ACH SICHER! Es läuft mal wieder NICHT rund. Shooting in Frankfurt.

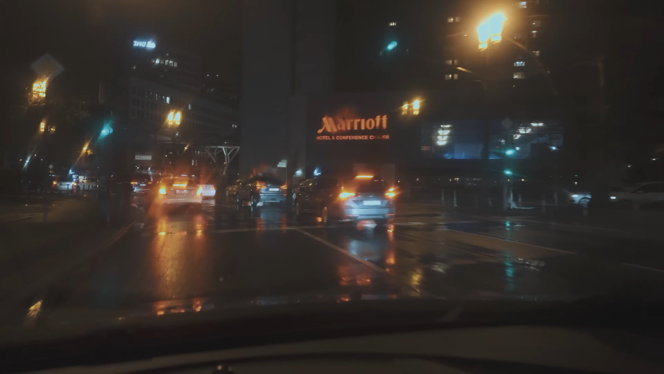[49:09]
Und wenn ich jetzt auf der falschen Spur bin, dann bin ich am Arsch. Ja, jetzt geklatscht. Da bin ich, sage ich mal, ganz frech. Besser bei denen als bei mir. So, da darf ich hin. Ja, alles richtig gemacht.